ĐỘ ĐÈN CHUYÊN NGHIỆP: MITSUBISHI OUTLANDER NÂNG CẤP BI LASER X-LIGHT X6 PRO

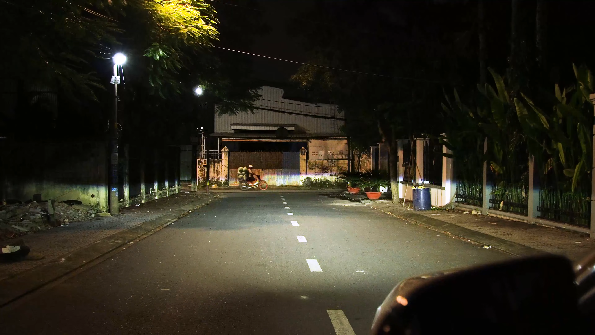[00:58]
tâm đậm Nhiệt màu của X6 Pro sẽ là nhiệt màu 5000K,